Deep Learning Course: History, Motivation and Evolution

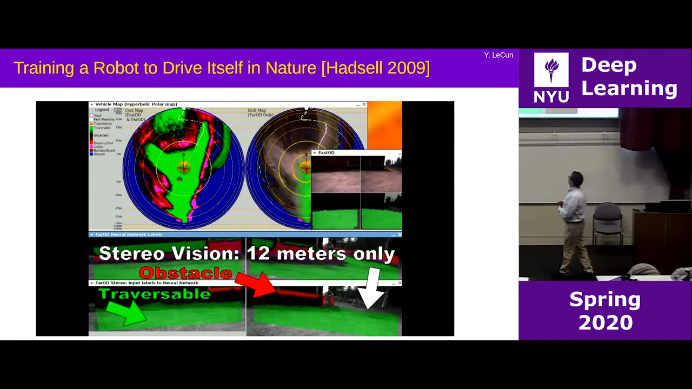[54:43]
So this is an example where the the network here is a convolutional net It's applied to the image coming from a camera from a you know running robot
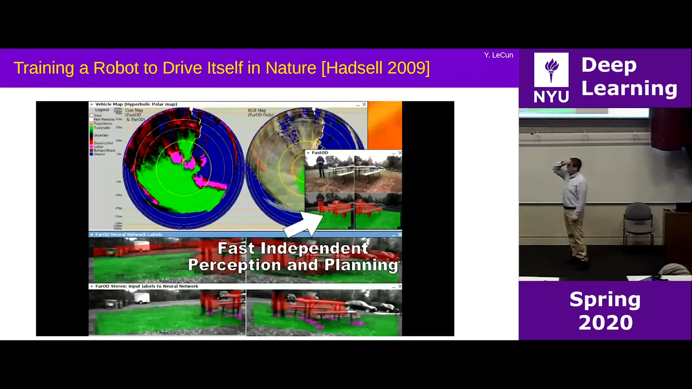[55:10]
And then you can sort of map this to a map which you see at the top